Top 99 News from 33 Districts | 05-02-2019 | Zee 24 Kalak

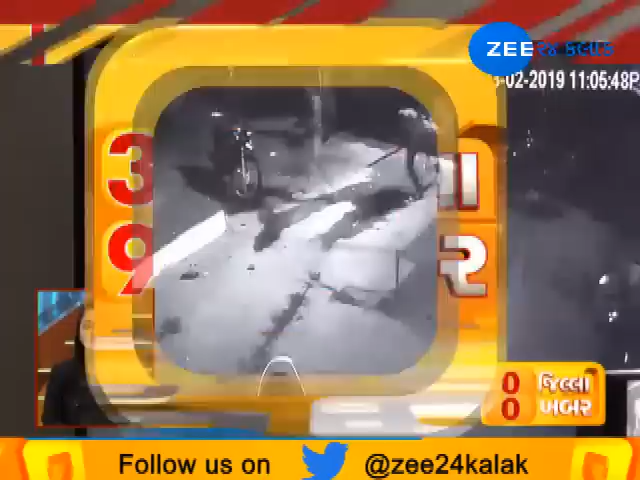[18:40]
હુમલાની ઘટના સીસીટીવીમાં કેદ થઈ ગઈ છે. સીસીટીવીમાં જોઈ શકાય છે કે આરોપીઓ હુમલો કરતા નજરે પડી રહ્યા છે. મંદિર પરિસર પાસે બોટલના ઘા કરવામાં આવ્યા.
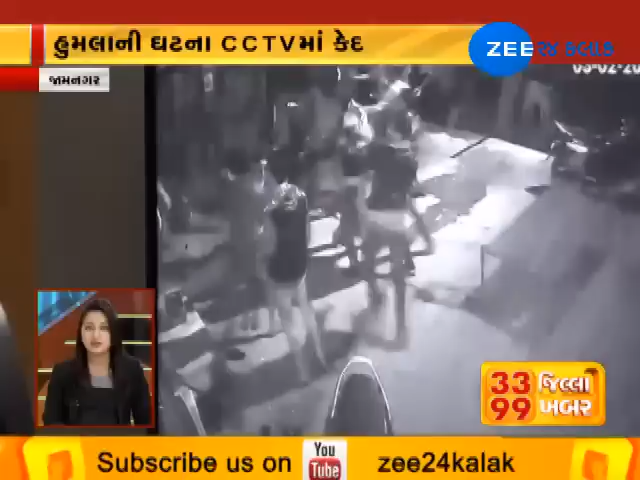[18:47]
પોલીસે સીસીટીવી ફૂટેજના આધારે તપાસ હાથ ધરી છે.